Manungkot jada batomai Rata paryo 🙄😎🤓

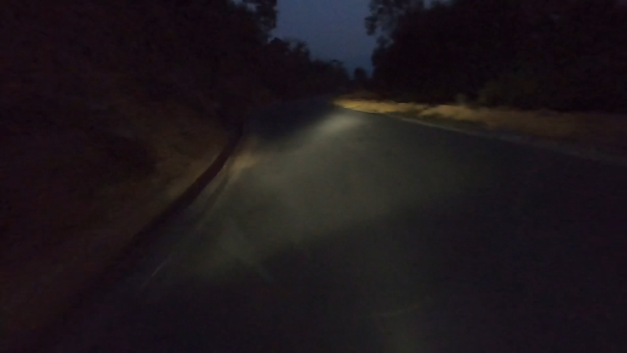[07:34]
जाँदैछौँ हामीलाई उज्यालो चाहियो भनेर नत्र भने त यस्तै हो जिन्दगानी डट पनि छ यहाँ भन्ने हुन्छ
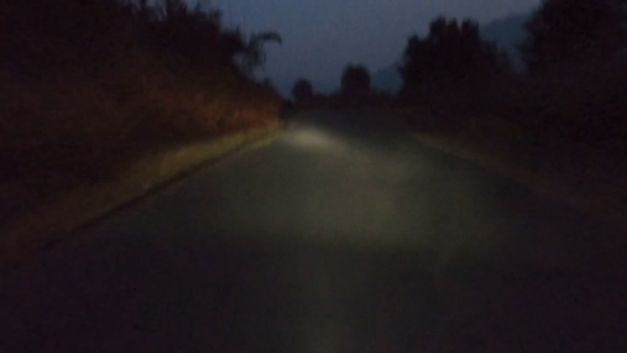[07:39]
के गर्ने त नि ब्रिज आयो कुन ब्रिज आयो थाहा छैन
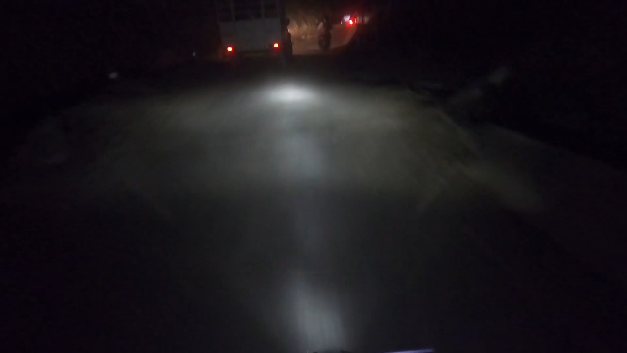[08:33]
आम्मा उठिनै सक्दैन होला अब यार मेरो बाटै कब्जा गरिदियो नि त कतै म हराउने त होइन नि
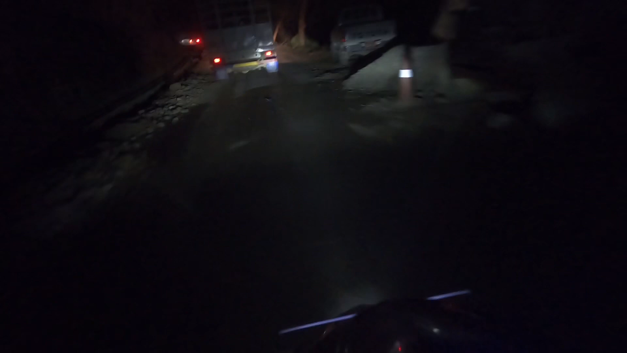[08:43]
यस्तो यार बाटो यार कताको बाटो केही थाहा छैन फेरि मस्त धुलो थाहा छु हिँडेको छु अँध्यारो भइसक्यो रात परिसक्यो